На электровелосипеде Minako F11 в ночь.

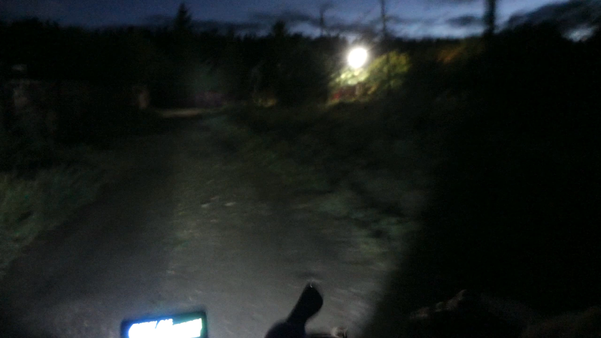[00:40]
так так так так наверно надо чуть-чуть ее сделать пониже сейчас чуть-чуть опущу световой пучок